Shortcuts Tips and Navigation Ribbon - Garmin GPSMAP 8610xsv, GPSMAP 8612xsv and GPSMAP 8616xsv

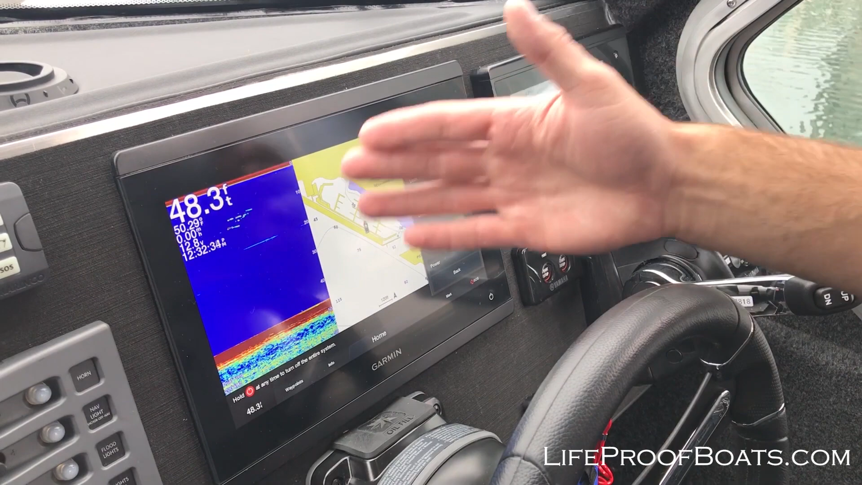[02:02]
On screen: depth 48.3 ft
pulls up the information that you need to see that's critical when you're navigating your boat gives you your depth with your sonar traditional view and it's giving you a navigation display very important
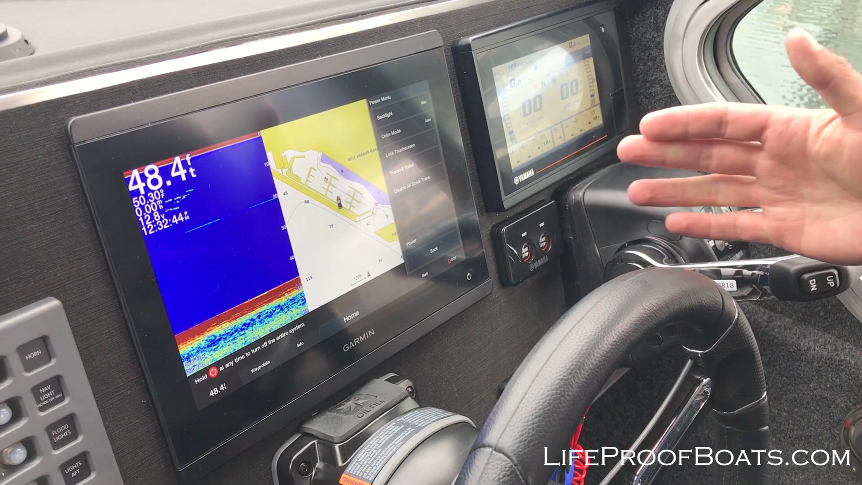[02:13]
On screen: depth 48.4 ft
very fast way to get to that data at your fingertips and from here you can turn on your radar you
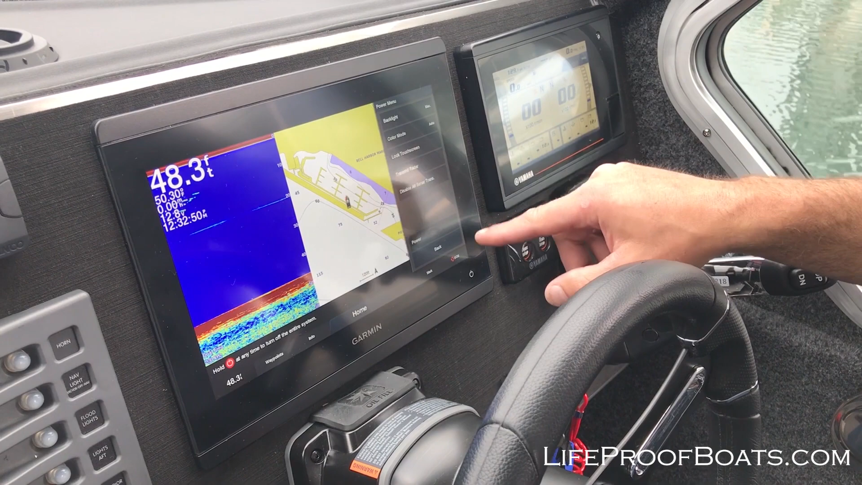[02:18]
On screen: depth 48.3 ft
can disable the sonar you could turn the power you could adjust your backlighting one
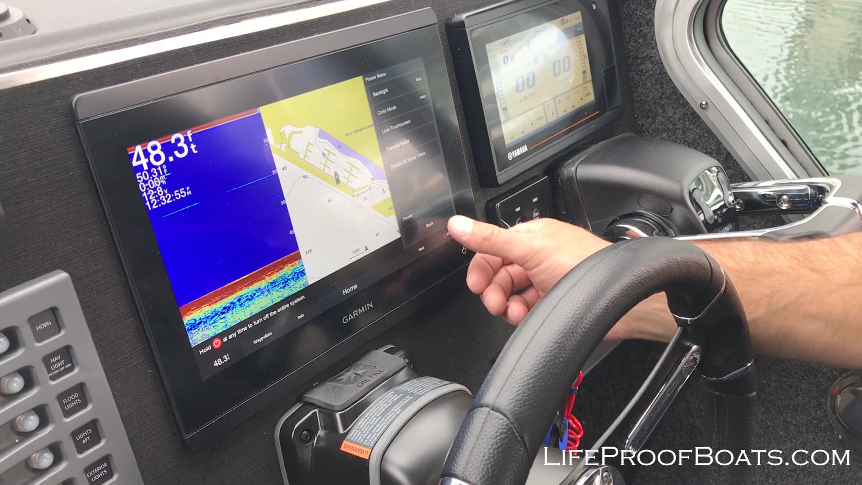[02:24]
On screen: depth 48.3 ft
other thing that people don't realize is let's say your backlighting is too low and you and you don't realize it and you think your displays off you know what's on but you can't see it push
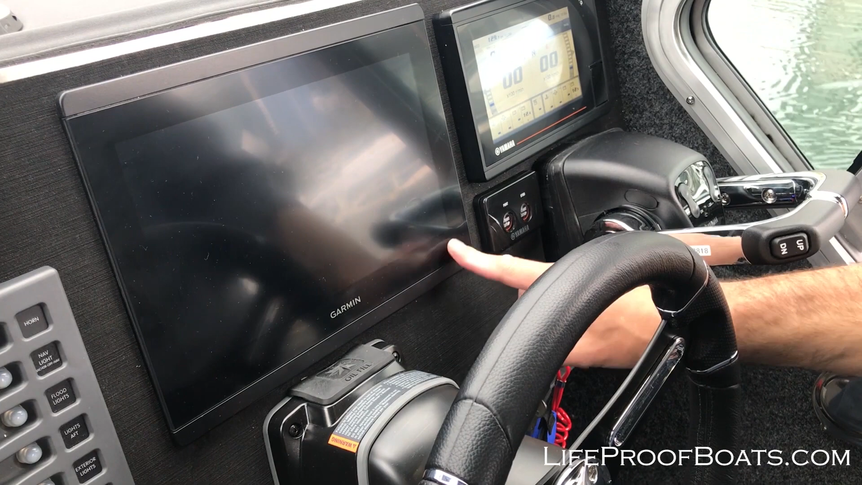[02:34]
the power button the power button as you cycle through it a few times we'll go to a max
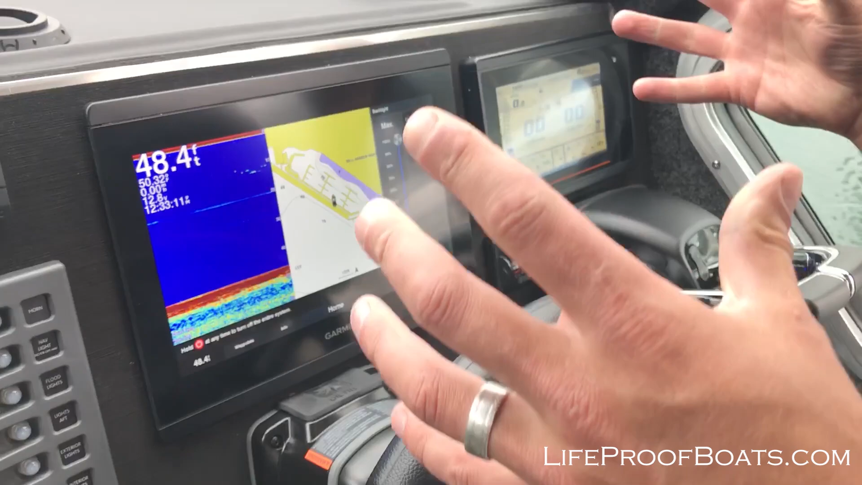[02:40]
On screen: depth 48.4 ft
brightness and bring it right back to full view to make it very simple to see so